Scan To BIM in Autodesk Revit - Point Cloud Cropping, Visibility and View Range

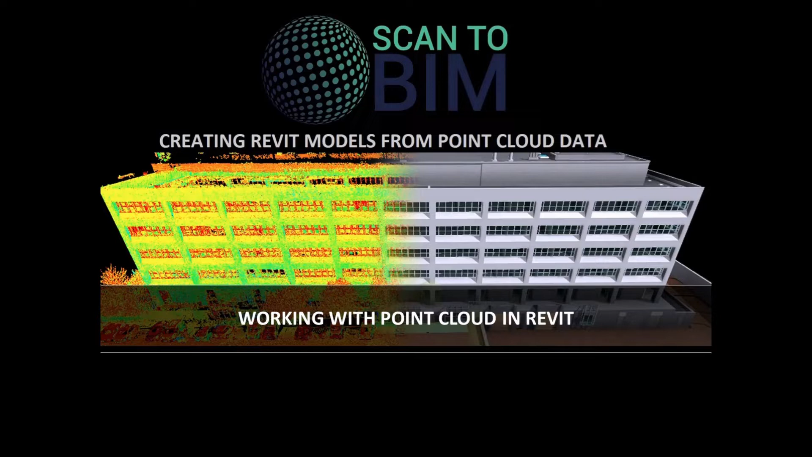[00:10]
In this part I will be demonstrating how we can manage the point cloud inside Revit to make modeling easier. We will look at working with the view range, sometimes referred to as the visible range, and we're going to look at cropping the point cloud, as well as altering the point cloud visibility. In the previous tutorial we cut a section through the point cloud and added levels using the point cloud as a guide. So let's get started. As we can see from this planned view of the point cloud there's a lot going on and we need to be able to isolate objects in order to model them.
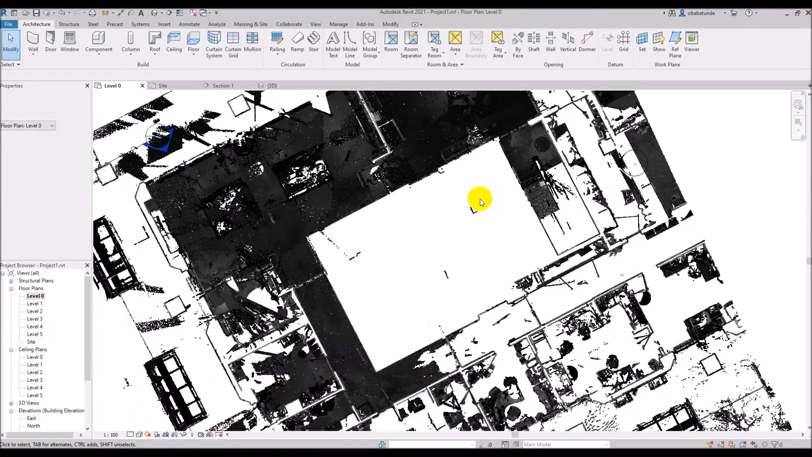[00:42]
For example if we want to start modeling the walls it's useful to be able to cut through the point cloud to clearly reveal the walls that we want to model. Let's start with the view range. The extents of the point cloud visible in a plan or section view are impacted by the view range. It allows us to cut slices through the point cloud to more easily identify features. We can access view range from the properties palette and if you look under extents we have the view range.
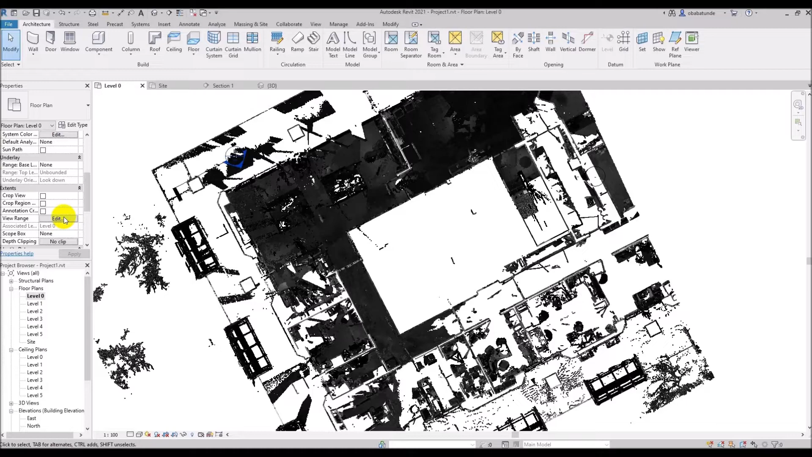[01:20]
This controls the extent of the view depth in the plan view. If we click edit a window will open and here we can adjust the values depending on what we want to reveal in the point cloud. Specifically the portion of the point cloud visible between the bottom extent and the cut plane is visible. So if we want to see just the walls at level 0 we can change the bottom value here to 1 and click OK.
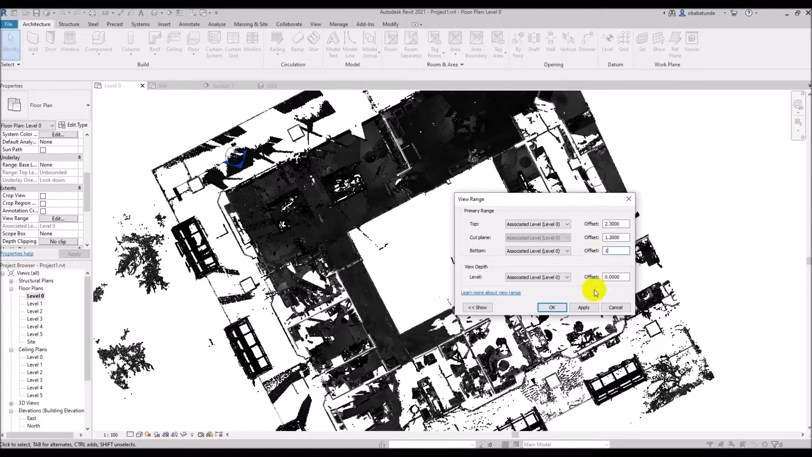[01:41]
Now that gives us a half meter slice through the point cloud. The bottom of the slice is one meter above the ground and the top of the slice is one and a half meters above the ground. This allows us to clearly see the walls which will make modeling them much easier. So depending on what you are modeling you can adjust the cut plane to suit. You may for example want to make several views of level 1 and at different cut planes. We will often need to adjust the view range as we continue in creating our model. Next we're going to look at the manage links tool.
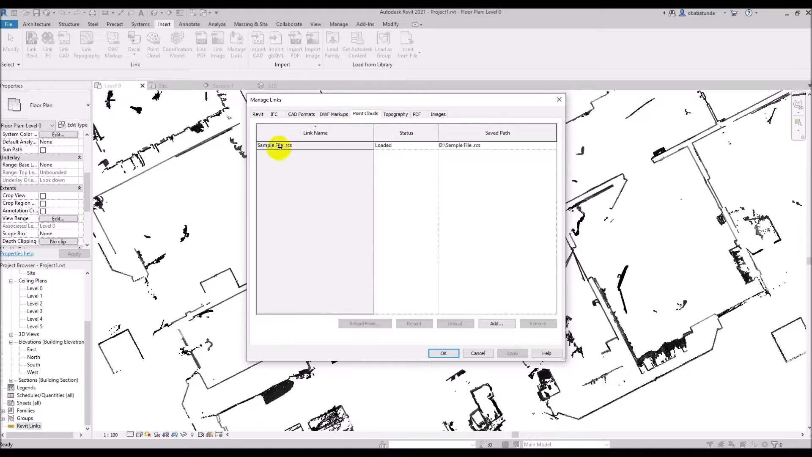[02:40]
So if we click on the point cloud tab then we can see the link name, whether or not it's loaded and where it is stored on the hard drive. And if we click on the file then we can see some options.
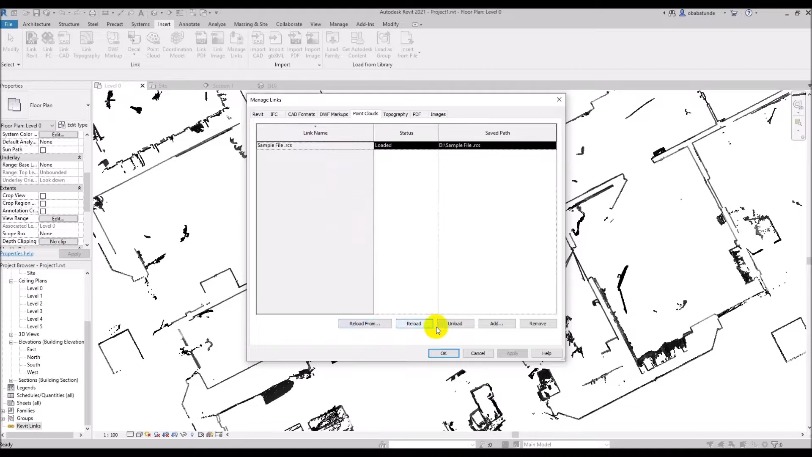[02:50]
We can reload the cloud, unload the cloud or add more clouds to our project. We can remove the point cloud from the project when we're done modeling.
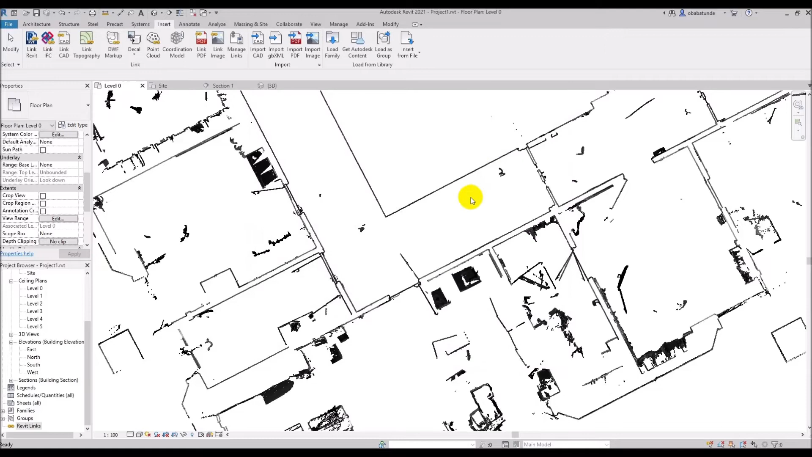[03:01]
Now let's look at crop region. This scope box is used in plans, sections and elevations. The tool is using a region to define an envelope that governs the point cloud's visibility. Later we will look at section boxes which control the extent of the point cloud which is visible in the 3D view. The crop region command can be accessed from the properties palette under
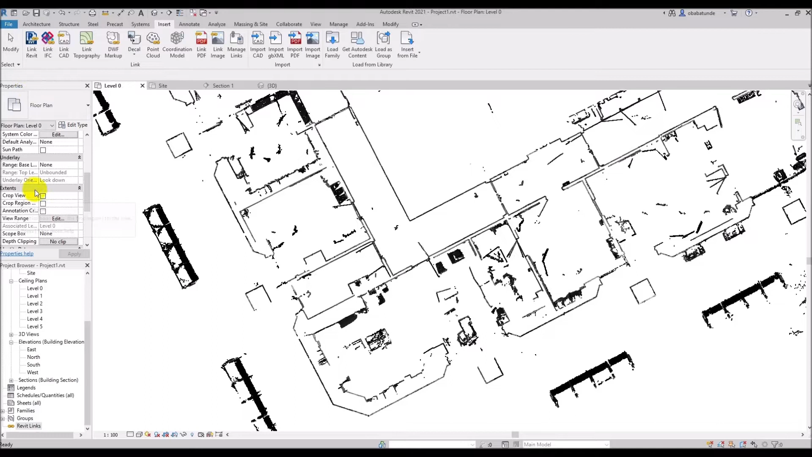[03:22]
extents and you can see crop region visible. So we're going to check crop view and crop region visible.
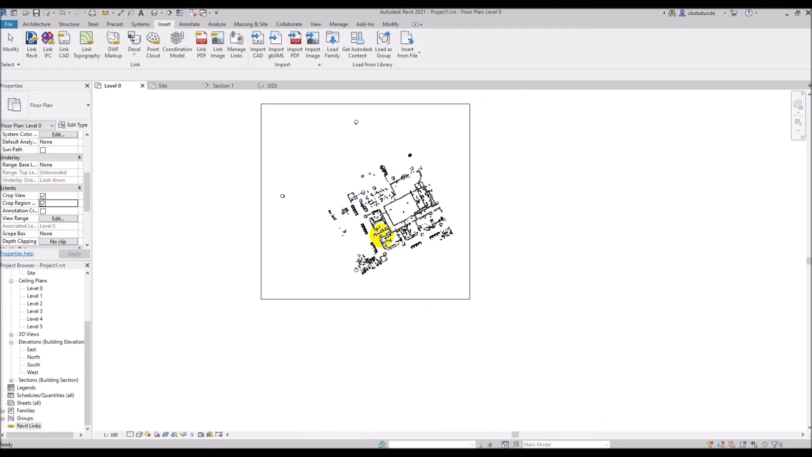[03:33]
Now you can see that there is a box around the point cloud which allows me to hide or reveal the area of interest in my point cloud. This tool is available for plans, sections and elevation views and is view specific so it only affects the view that we're working on.
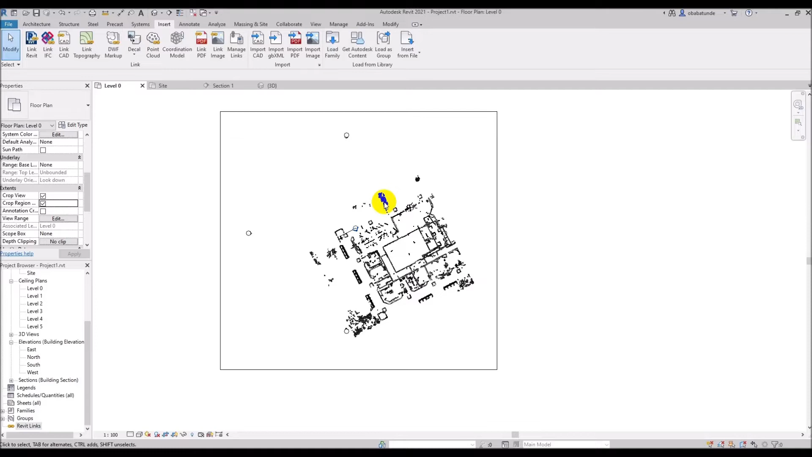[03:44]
In this case level zero. We can push and pull the control points to minimize or to expand the area of interest in the point cloud. So now we come on to the section box which works
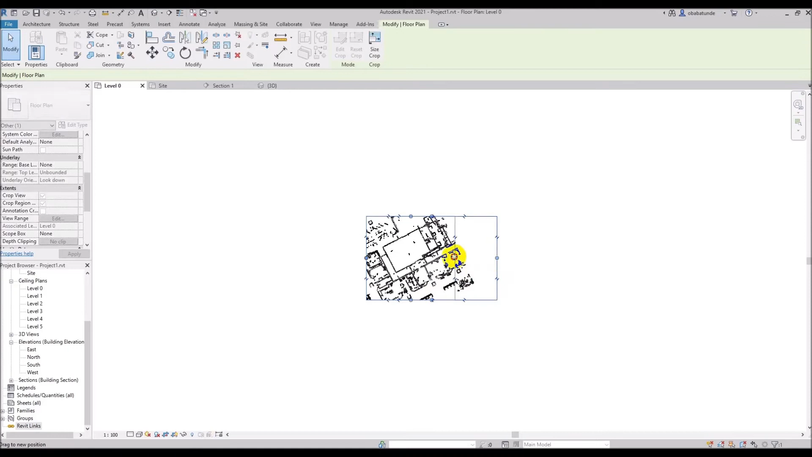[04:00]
just like the crop region but in the 3D view.
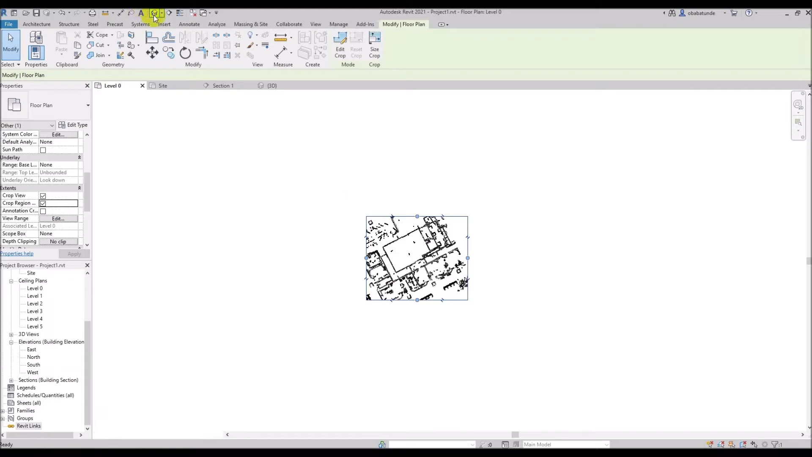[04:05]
So I'm going to the 3D view and on the properties palette I will check section box.
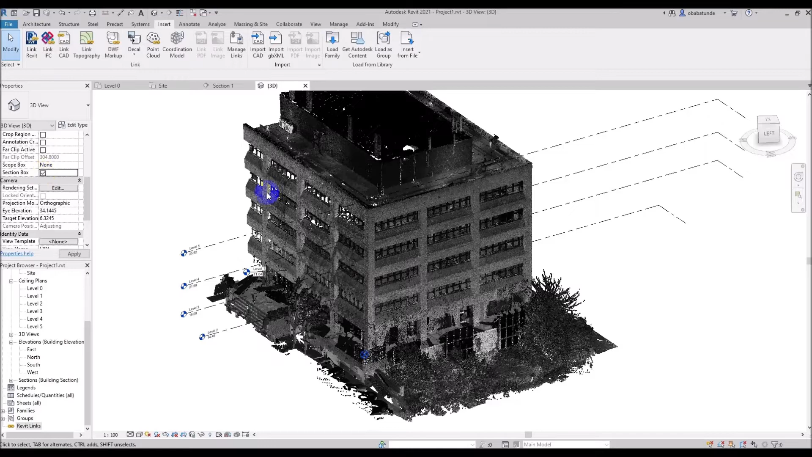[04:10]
The box can be rotated using the rotate command from the modify tab and the box can also be pushed and pulled by dragging the control arrows to isolate or reveal a portion of the point cloud within the view.
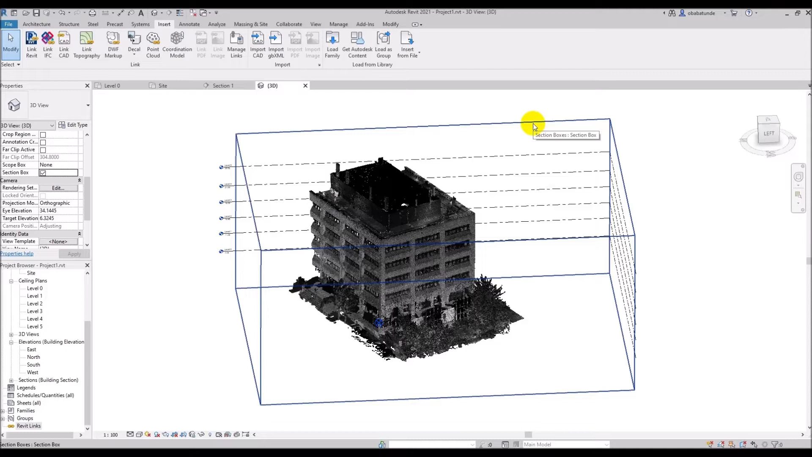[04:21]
Now I'm going to click the view cube to get a top down view and I'm going to select and rotate the section box using the rotate command from the modify tab.
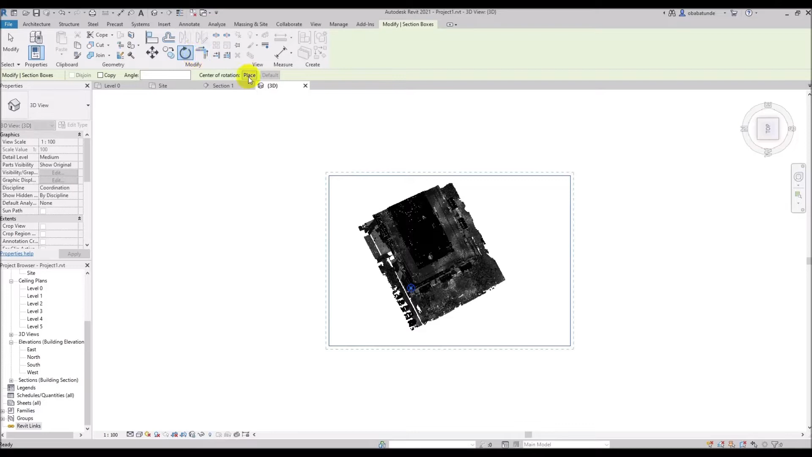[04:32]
And I can also drag and pull the control arrows.
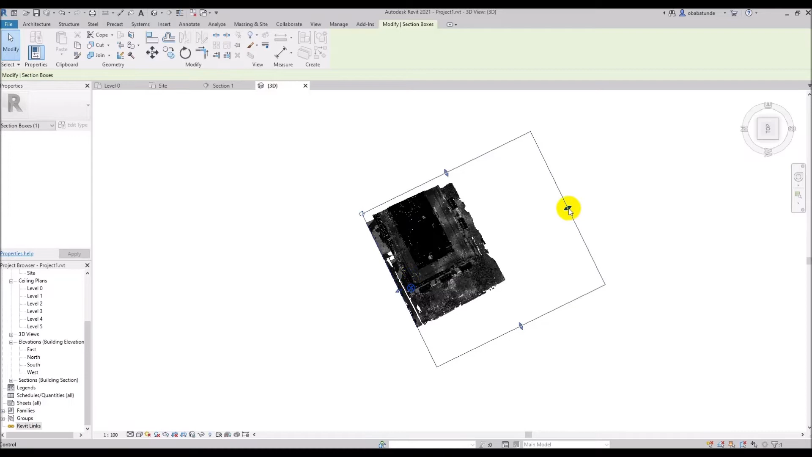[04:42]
Using a section box to zero in on the area you're working on reduces the amount of visible elements that Revit has to process.